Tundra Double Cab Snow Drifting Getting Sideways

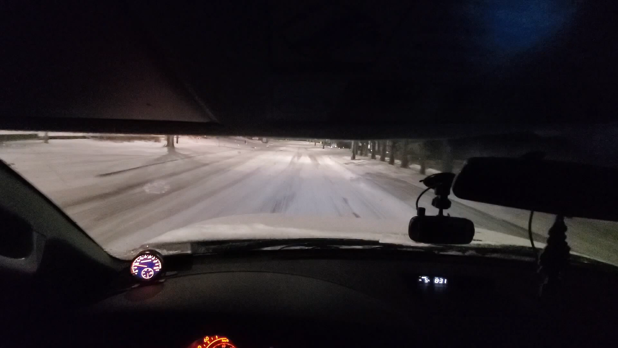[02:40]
the passenger seat From what I can tell Wasn't really giving me The greatest view So I just got you guys propped up In the driver's side headrest Do have my dash cam rolling It gets about an hour's worth of footage So I don't expect myself to be out here For quite that long But if we have to If this footage is no good Then hopefully the dash camera Is capturing some stuff So we have arrived to spot number one I'm just going to scope it out real quick And make sure that there's nobody around Before I start whipping this thing
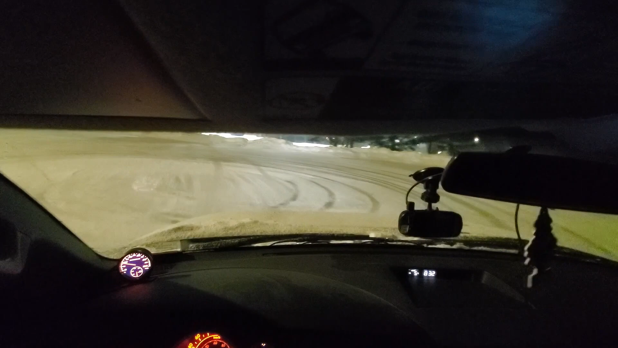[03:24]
We are sideways I don't know what that was That just fell on the ground But our camera is not Not holding up whatsoever In this spot Maybe we'll see if I can just hold it While I'm drifting here
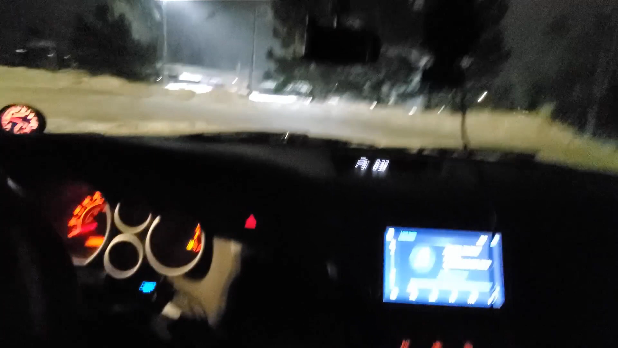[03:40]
We are in drive So let me throw on Toe haul and put it in a sport plus See how that works
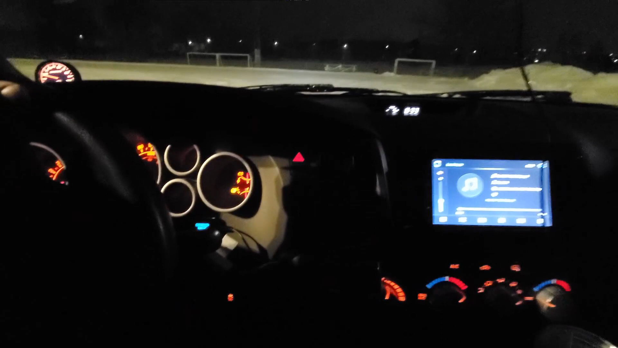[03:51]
Now we're There's a couple of spots here That are kind of dry
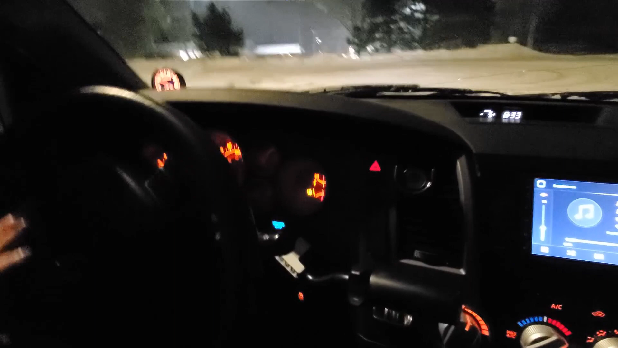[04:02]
Not a huge layer of snow here On the ground
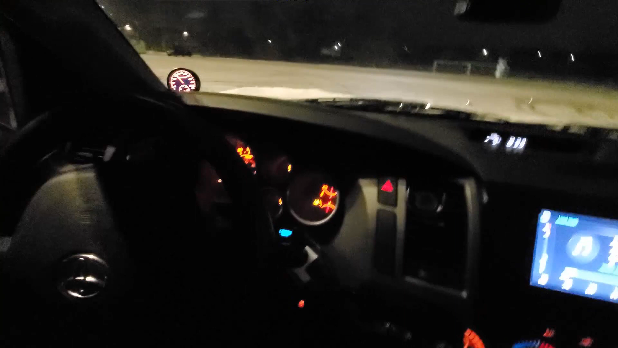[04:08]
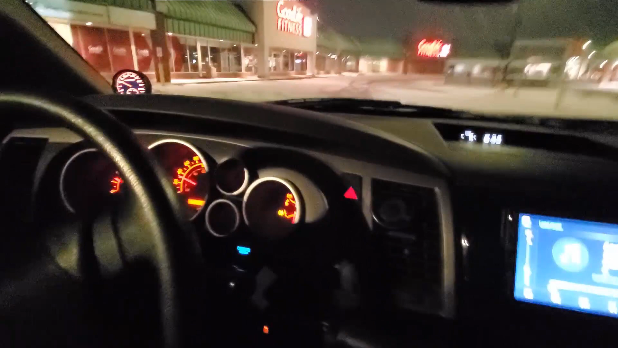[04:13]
Whipping though Whipping pretty good Now I'm not sure about this selfie stick angle
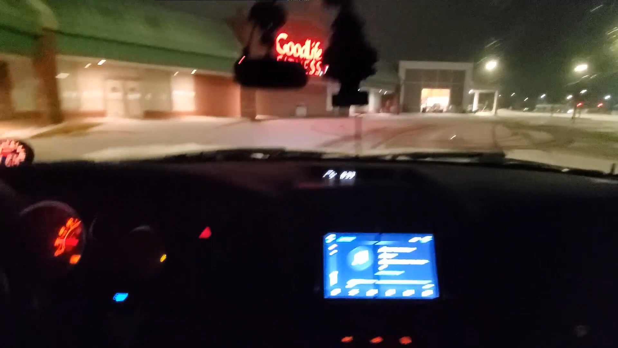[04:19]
I was kind of hoping to get this thing Propped up somewhere But I guess we'll have to rely on that dash cam footy here
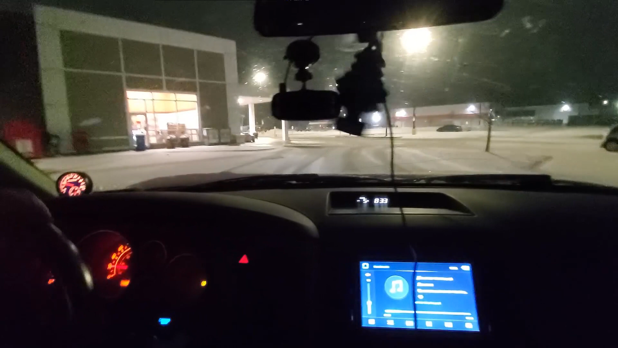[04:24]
So I'm not too keen on this parking lot It does seem like there's quite a bit of like I wouldn't say dry spots But spots where the snow hasn't really collected So I
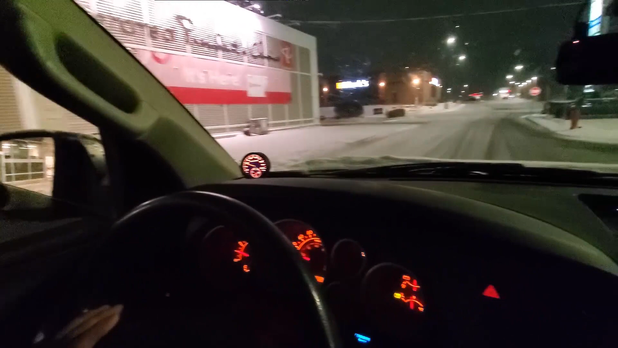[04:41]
think we're going to go ahead And see if we can move on to the next spot here So we got her in second now Sport mode
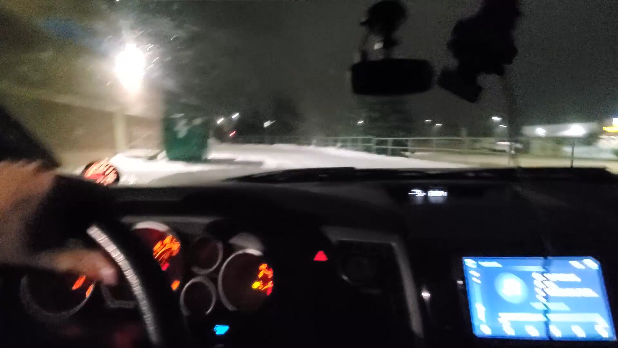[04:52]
Like there's just Quite a layer of ice Yeah there's quite a layer of ice under here And I don't know if you can hear But it sounds like my LSD is just I should say my open diff is being open AF right now But let's see Quite a few cars in this lot right now I don't think this is going to be a good spot for us Okay so we're in the Canadian Tire parking lot here In second
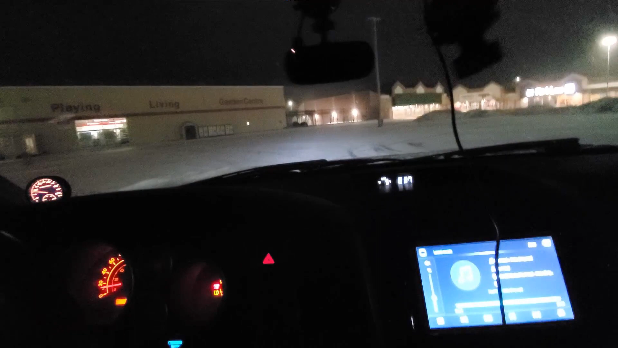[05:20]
Let's drop her down to first And see what happens here
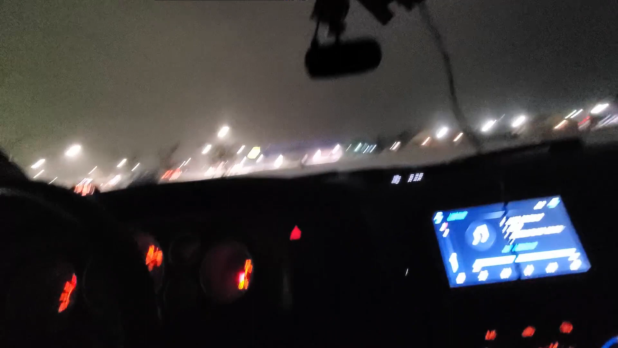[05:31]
Definitely a ton of torque there in first gear I wouldn't mind keeping her in second here though Okay so second gear seems to be pretty good I got the auto
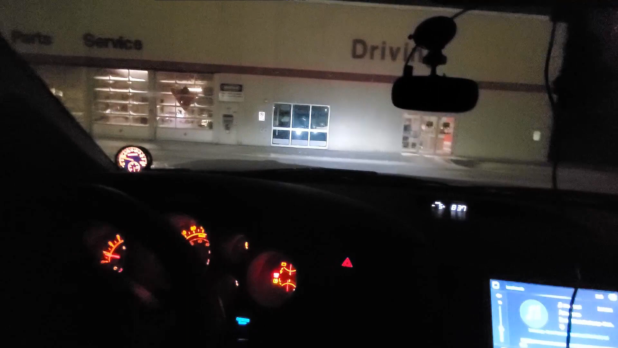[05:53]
LSD off And I turned part of the traction control on Because it seemed like it was just opening at the wrong times So I'm hoping
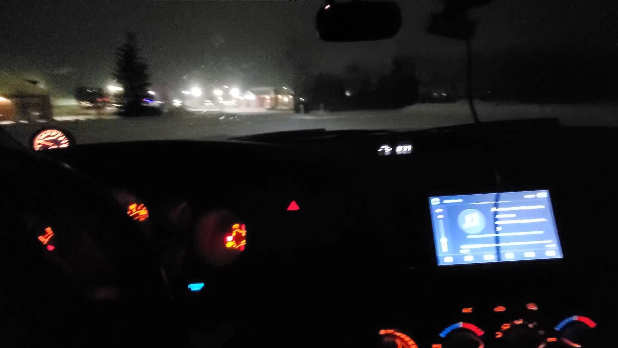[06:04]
this is going to work out for us here Do a little U-turn Yeah see we are going straight down to the concrete Which I'm not overly thrilled about here Whoa big understeer there Whipping whipping